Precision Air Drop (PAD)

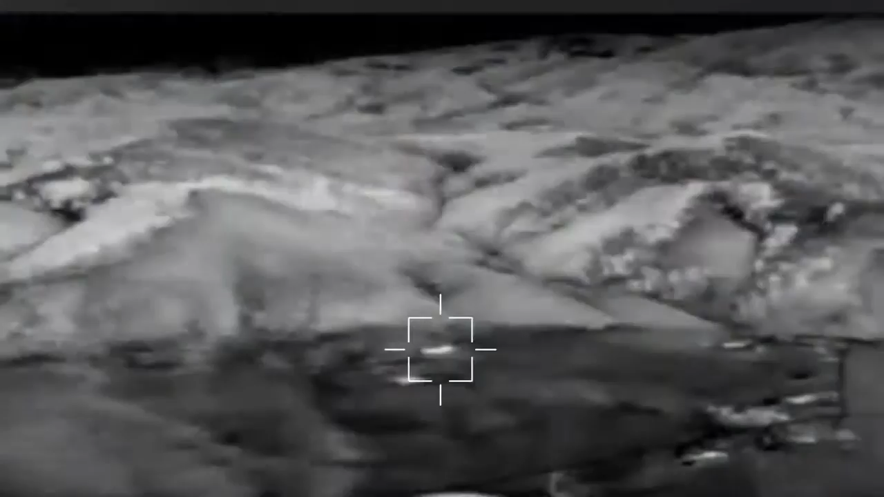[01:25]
AFRL is investigating infrared technologies that can see the drop zone before, during, and after the drop.
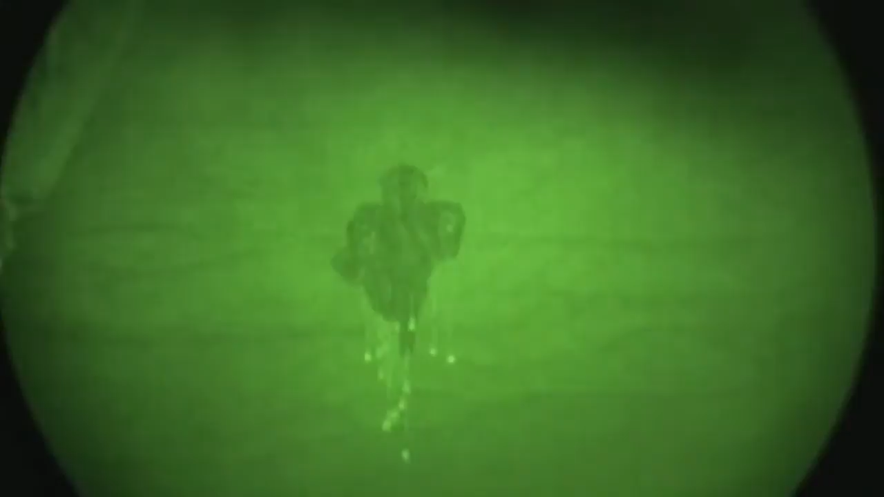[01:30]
Bundle tracking devices will provide location and content to both the aircrew and troops on the ground.